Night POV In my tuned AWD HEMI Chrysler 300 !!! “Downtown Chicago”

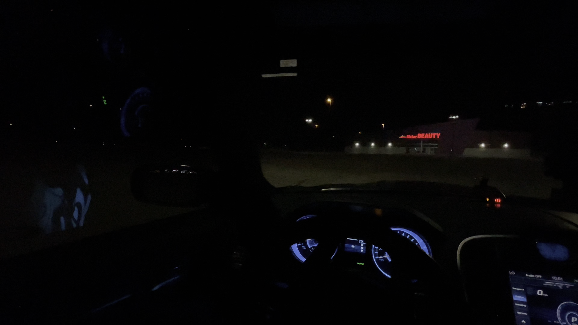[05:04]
you're gonna go with the windows cracked for right now we're gonna do it all of them okay yeah that's good we're gonna go just like that nighttime pov we in sport all-wheel drive mode yes i can put the car in rear-wheel drive with the taser
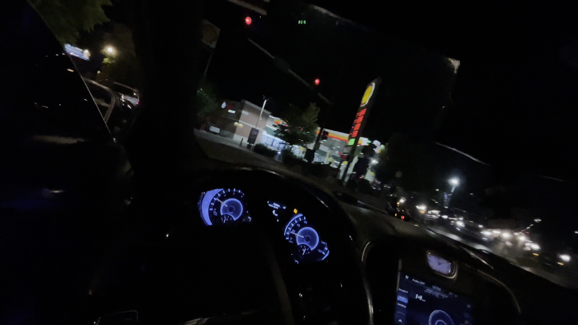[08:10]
let me show you how the proper way to merge on the highway let me stop somebody in front of me i can't do it oh that go to police too damn they are everywhere and his father's day they are everywhere all right we're going windows up because i think it's gonna be oh there you go that's the shit i was talking about that i want to tell you what oh my god damn when you roll your windows down